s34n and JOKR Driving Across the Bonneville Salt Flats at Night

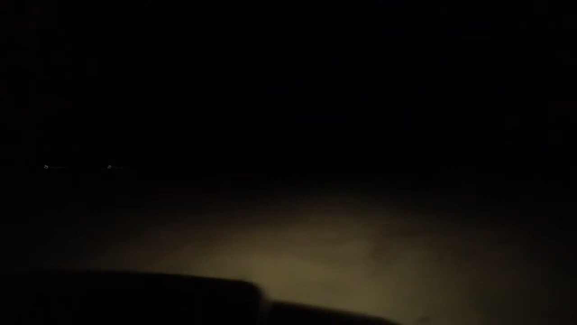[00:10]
It's a shame it's not brighter. I know. Into the bushes. Wow they're so salty look at them.